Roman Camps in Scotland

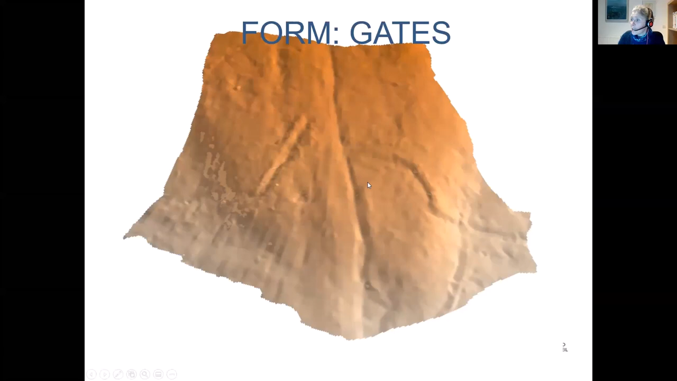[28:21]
the bank barrow and you can see um the ditch of the traverse and the clavicular there this is what one of them looks like on the ground it's a very subtle feature
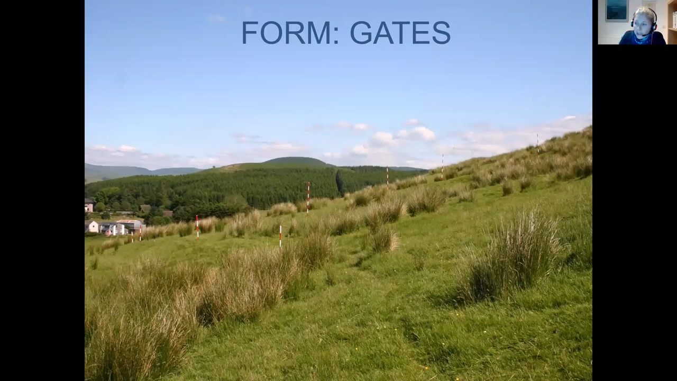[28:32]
um and that's what that looks like and we've actually we've done digital terrain modeling and then we've exaggerated by a factor of times three to actually get the detail here
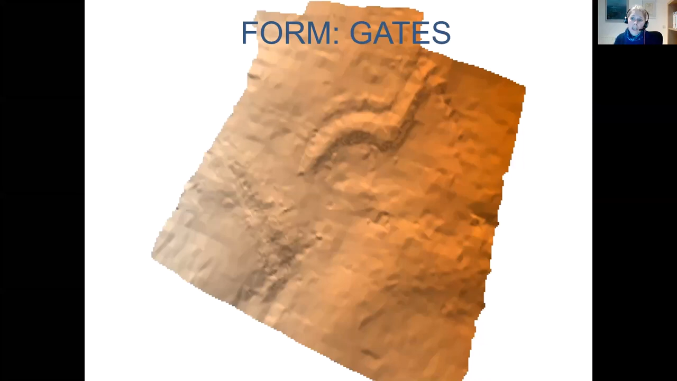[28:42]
because it is such a subtle earthwork feature which is why it had been missed um all those years here's another example of one this is from castle